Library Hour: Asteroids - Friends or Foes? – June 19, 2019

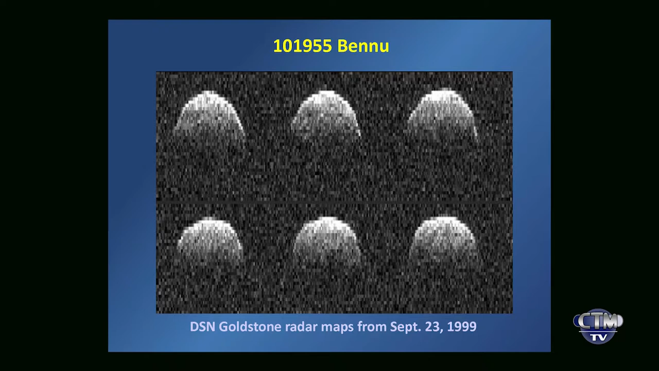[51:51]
This is very diagnostic. It tells us the diameter and tells us something of the surface composition.